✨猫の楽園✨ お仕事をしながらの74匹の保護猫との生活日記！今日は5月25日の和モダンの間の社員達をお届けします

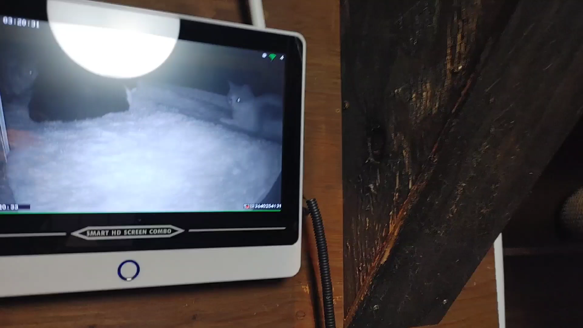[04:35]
あ、ミイちゃんとミズタマちゃんと、マイズちゃんとこれ、チョビちゃんやね